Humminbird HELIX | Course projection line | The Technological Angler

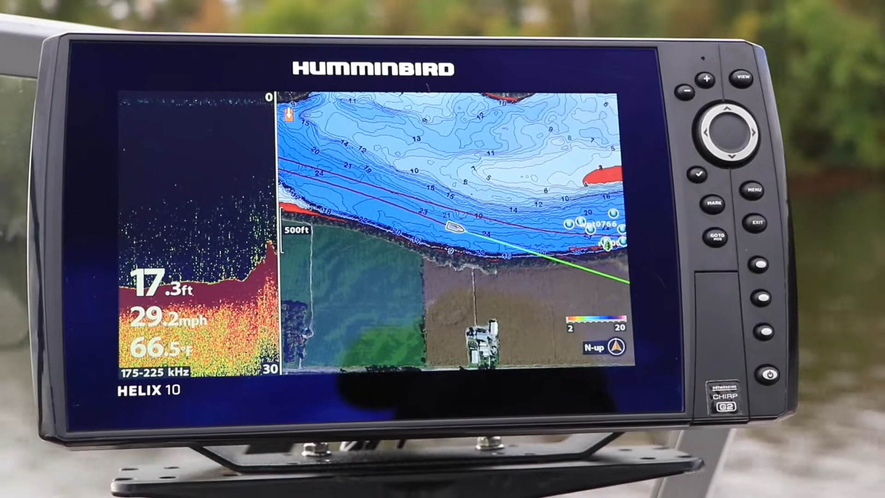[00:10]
On screen: depth 17.3 ft, water 66.5°F, speed 29.2 mph
The course projection line is a line or arrow that extends from the bow of the boat icon and shows you where your boat will go based on your current course. There are four options for displaying the course projection line.
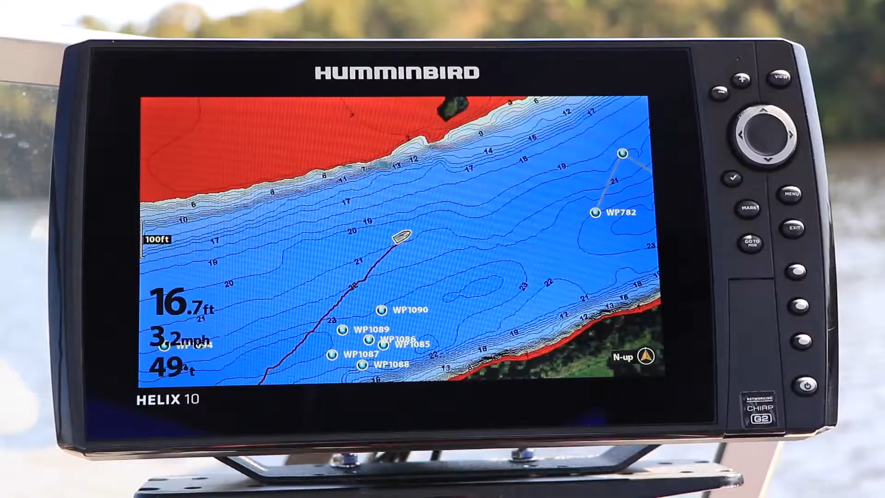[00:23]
On screen: depth 16.7 ft, speed 3.2 mph
It can be hidden or absent completely from the chart view. It can also be displayed as a short line segment called standard. In single vector, the course projection line is displayed as a thick line that extends all the way to the edge of the chart view.
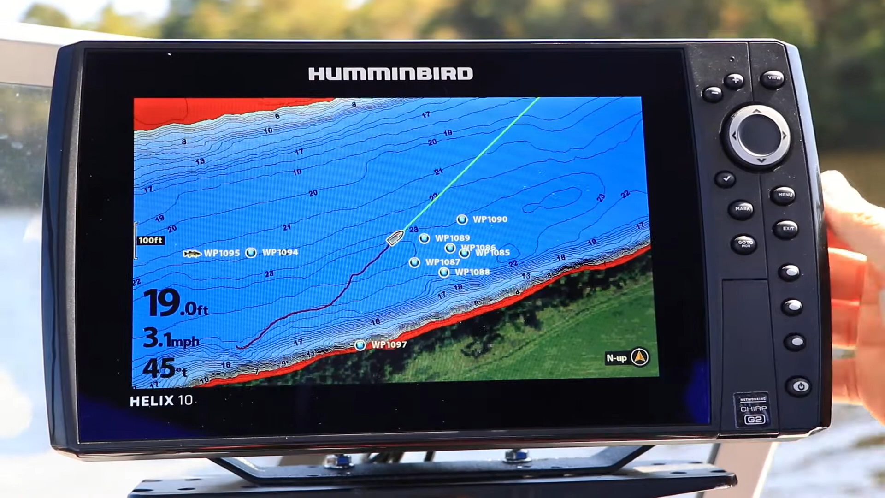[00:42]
On screen: depth 19.0 ft, speed 3.1 mph
Finally, the course projection line can be displayed with distance and time tick marks at set intervals from the boat. Under the NAV menu tab, select course projection line with the up and down arrow keys.
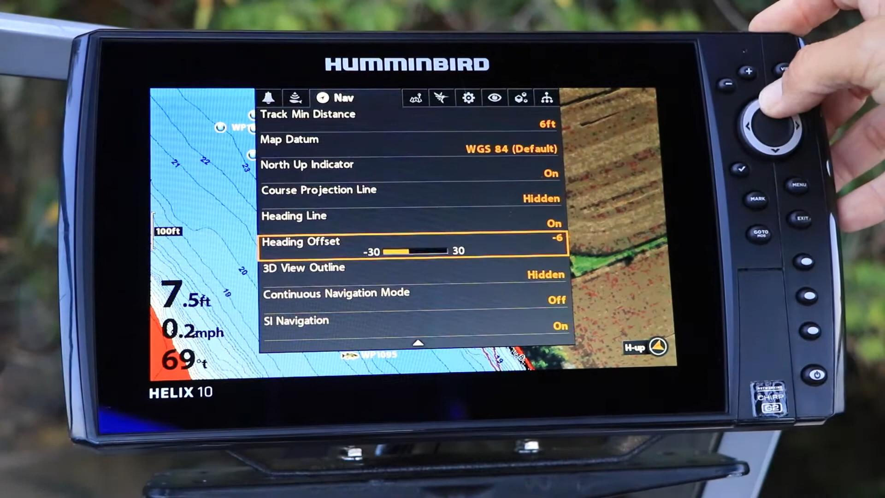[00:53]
On screen: depth 7.5 ft, speed 0.2 mph
Then, make your course projection line selection using the left and right arrow keys. ... ... ...